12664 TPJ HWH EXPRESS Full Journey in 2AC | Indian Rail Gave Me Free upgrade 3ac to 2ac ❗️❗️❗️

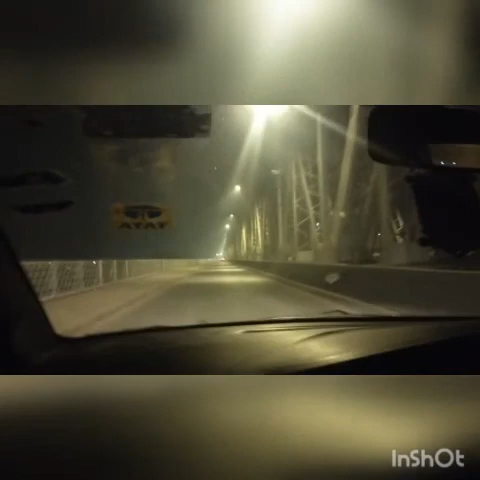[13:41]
तो अभी मैं फाइनली कैब में हूँ और घर की तरफ जा रहा हूँ। मेरा घर एयरपोर्ट की तरफ है, तो मैं हावड़ा से निकलने के बाद मेरे को ओला कैब मिल गया था।